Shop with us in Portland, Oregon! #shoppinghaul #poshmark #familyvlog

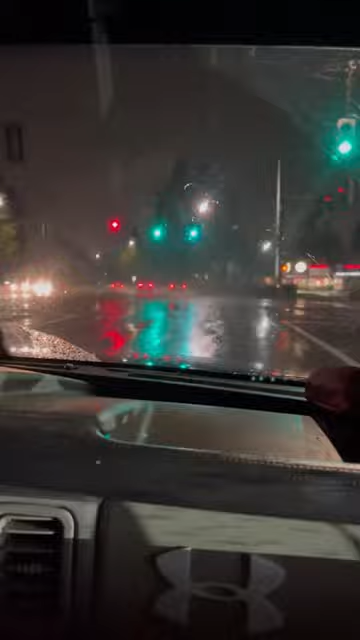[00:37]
The drive back was super windy and a little sketchy, but all in all, it was a successful sourcing trip and we made it home safely.